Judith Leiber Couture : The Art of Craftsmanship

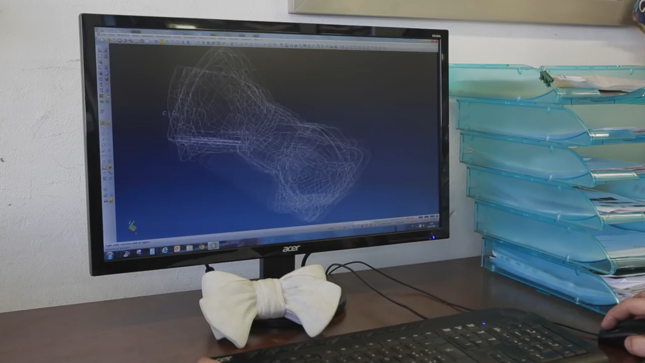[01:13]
The model is scanned to create a three-dimensional mold, which is used to create steel stamps.